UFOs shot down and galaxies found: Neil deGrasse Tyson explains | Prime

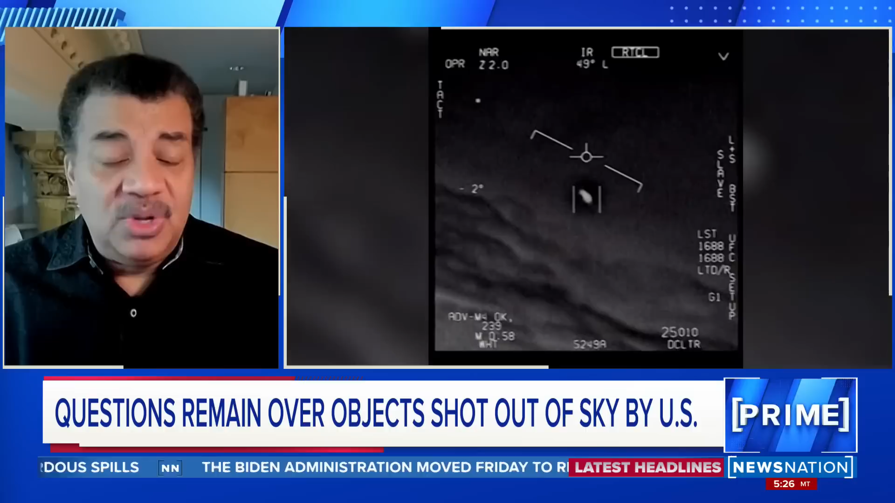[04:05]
And we shouldn't have to rely on just what the Navy happens to see in the atmosphere in monochromatic, you know, fuzzy video.
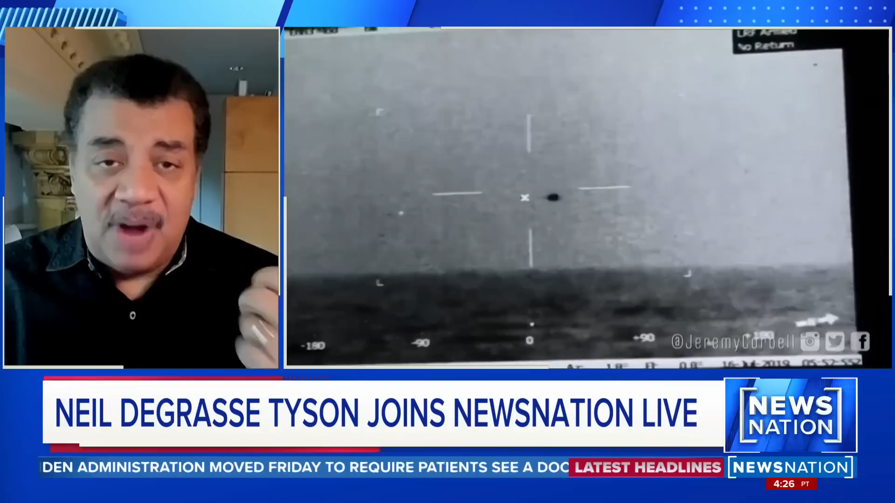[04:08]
We have high quality video all around the world.